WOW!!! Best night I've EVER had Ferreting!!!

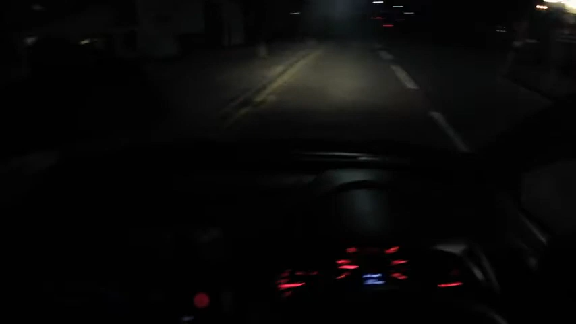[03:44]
So, there's a company here. I can't shine the light, but hopefully you can see them.